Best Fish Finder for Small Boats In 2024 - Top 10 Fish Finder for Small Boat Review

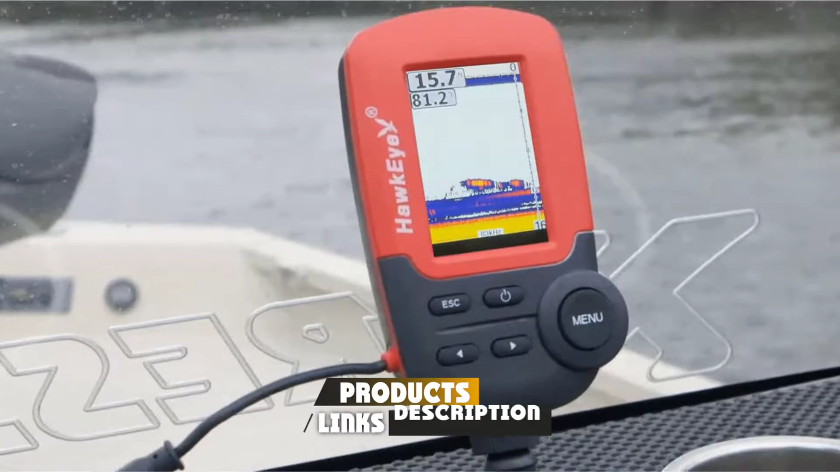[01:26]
The only difference is that it is thicker than a smartphone.
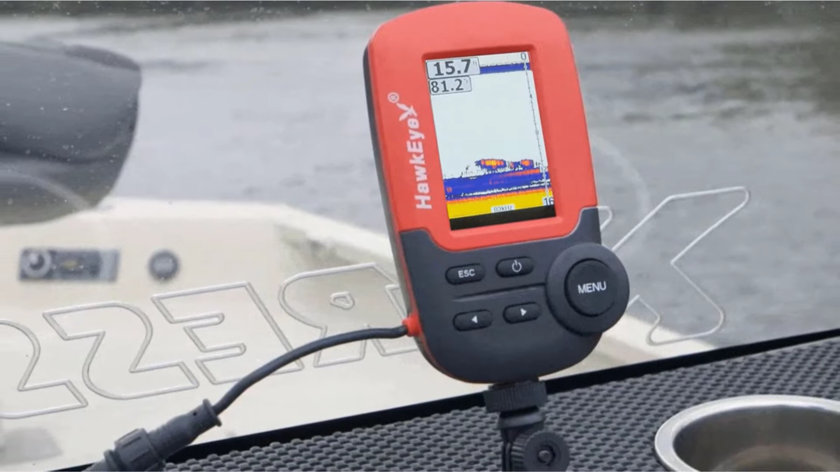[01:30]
It is filled with features that allow it to function just like a full-size finder.
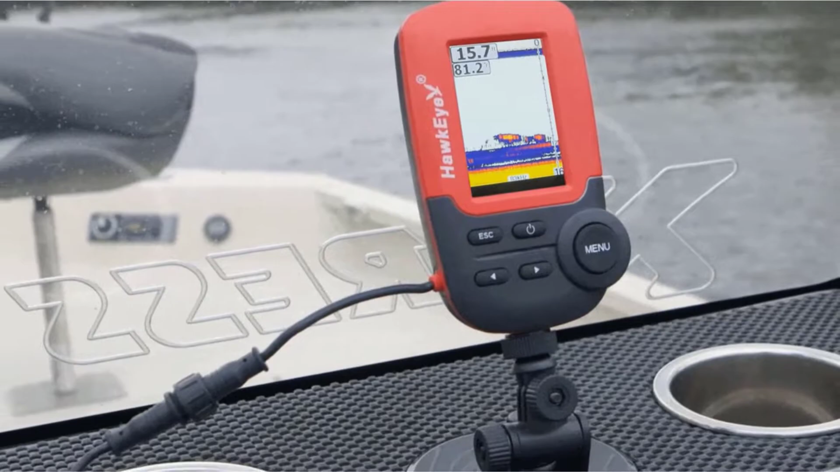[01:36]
The sonar can penetrate depths of up to 240 feet and ensure precise reading. The color display is a winner in our books.
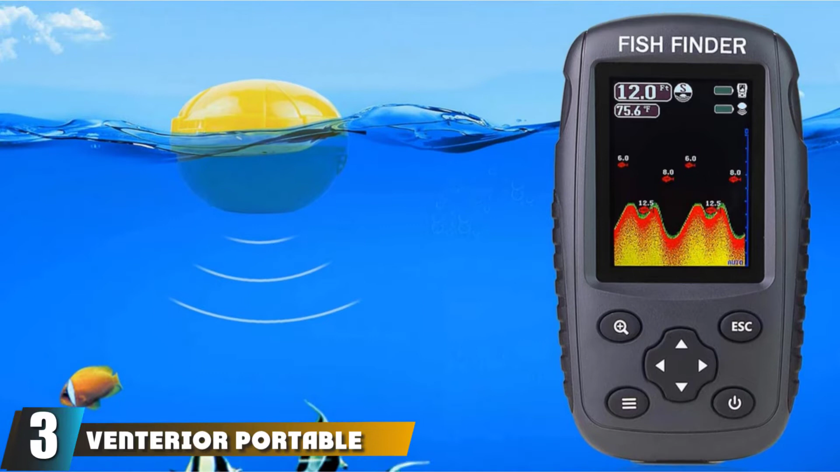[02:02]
On screen: depth 12.0 ft, water 75.6°F
This small boat depth finder is wireless and that does away the need for wires and cables.
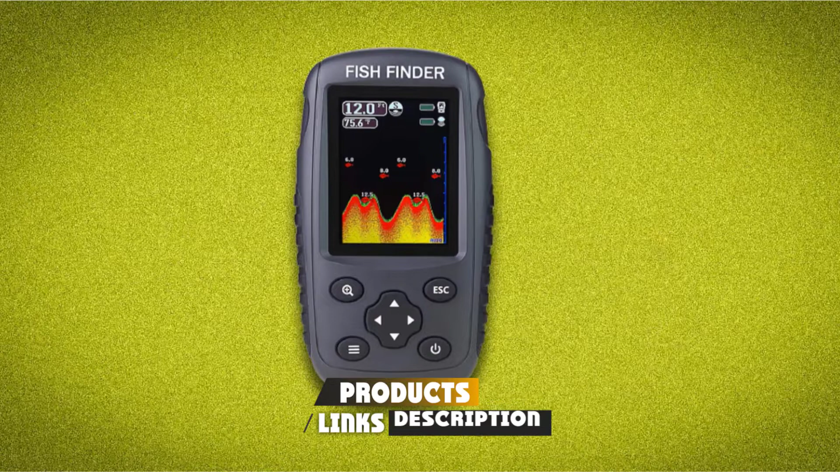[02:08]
It has a color TFT LCD screen that comes with a choice of two background colors.
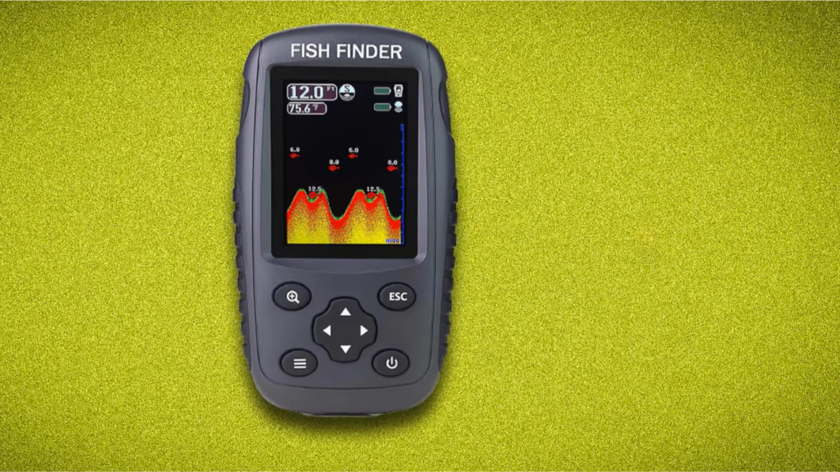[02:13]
It can be used in any fishing environment. Since it is handheld and portable, it was easy to carry it. It has two small hulls that allow you to tether it onto the fishing line.
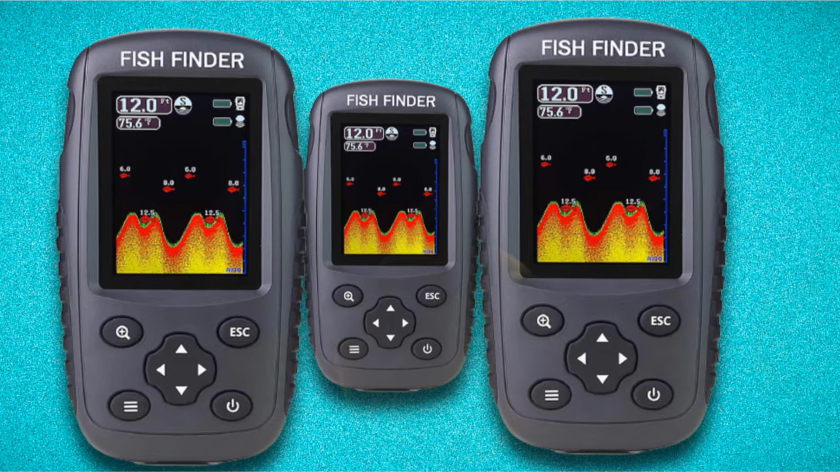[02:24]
The display screen does not have a glare and you can see the images and readings clearly even in bright sunshine. It has a depth range of about 2.6 feet to 131 feet.
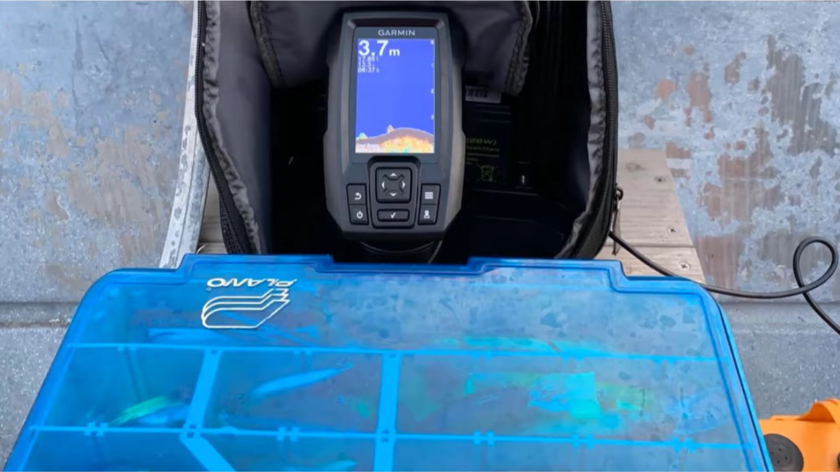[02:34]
On screen: depth 3.7 m
Next at number 4 we have Garmin Striker 4 with Portable Kit.
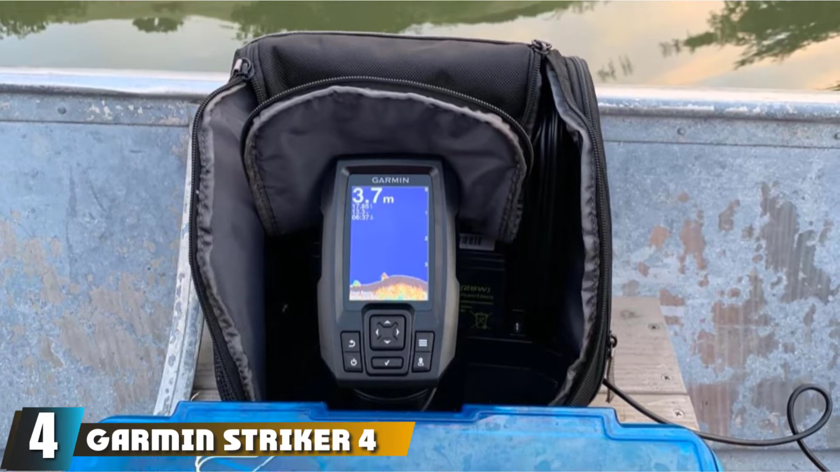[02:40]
If you are looking for a good fish finder for small boat, take a look at this portable fish finder.
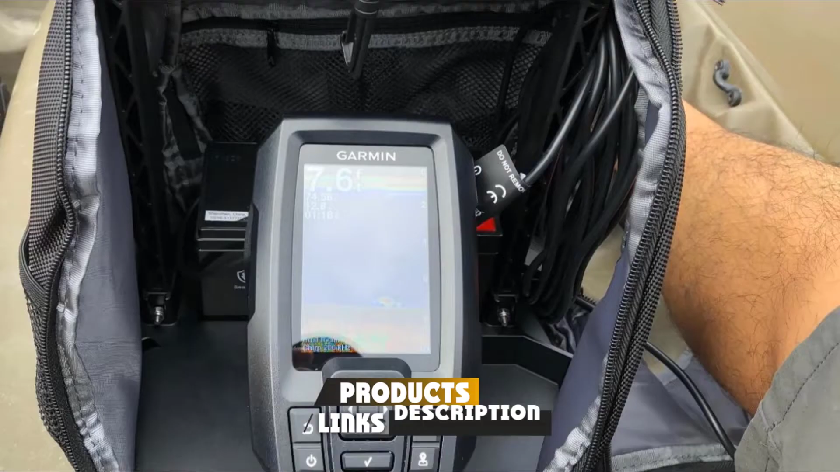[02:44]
Since it is portable, you can easily carry it in your backpack. It comes with a simple and easy to use interface.
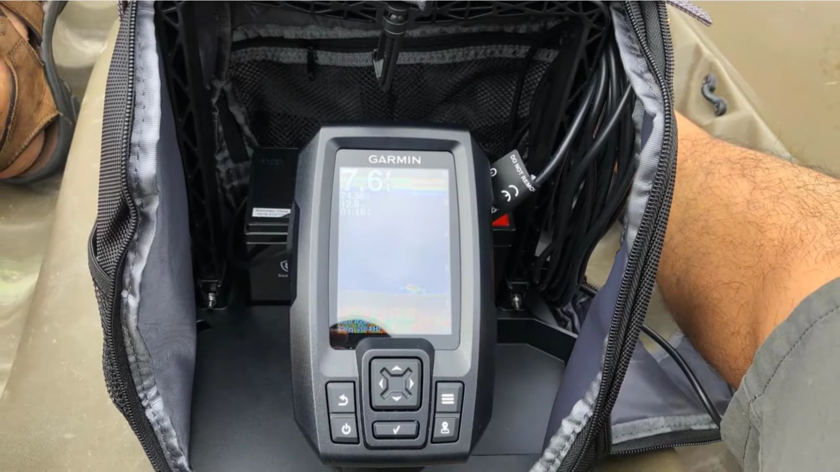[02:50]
We love that we could mark the waypoints on the map and also check our position in relation to those points.